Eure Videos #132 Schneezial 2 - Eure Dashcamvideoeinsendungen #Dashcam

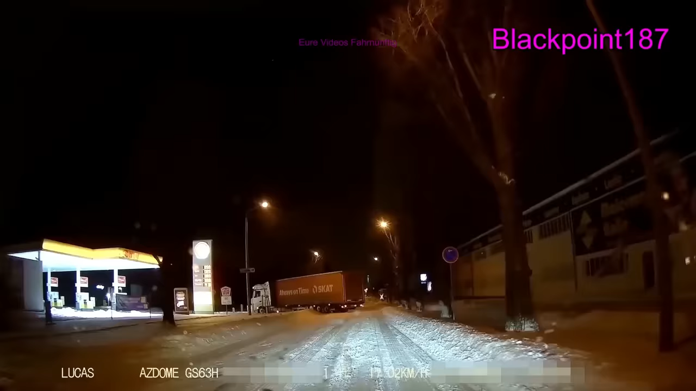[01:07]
aber nur sechs Minuten später findet er den nächsten Lkw der nicht weiterkommt
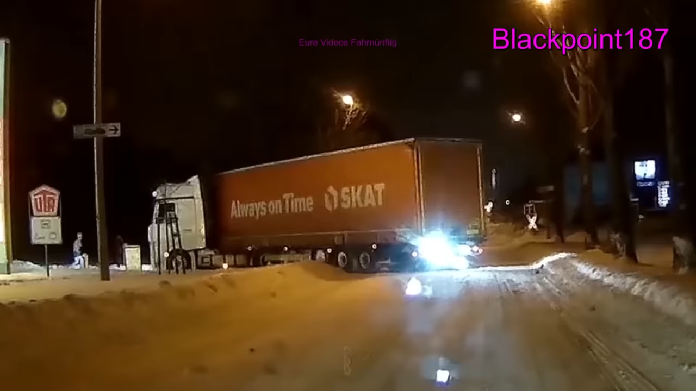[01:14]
immer pünktlich steht er ich glaube heute kommt er später
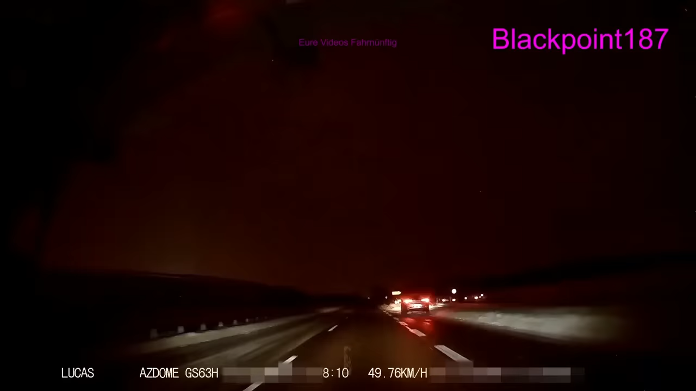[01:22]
noch mal sechs Minuten später nur sechs ne zwei Minuten nur zwei Minuten später steht er hier der Lkw-Fahrer
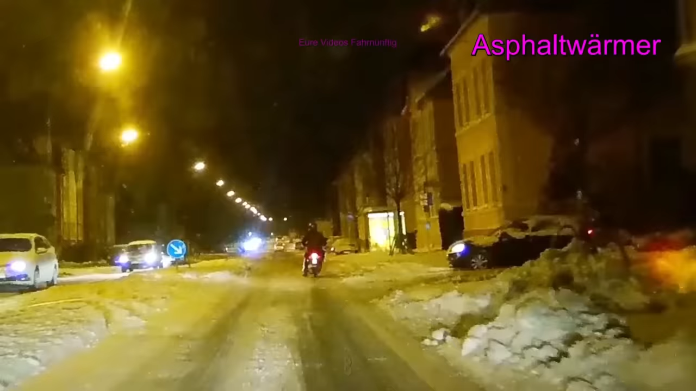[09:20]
Gibt es eigentlich Winterreifen für so einen Roller oder was? Also wenn, dann hat er wahrscheinlich keine drauf. Unterstelle ich ihm einfach mal so. Aber es geht ja an und für sich noch ganz gut auf dieser halbwegs geräumten Straße, oder?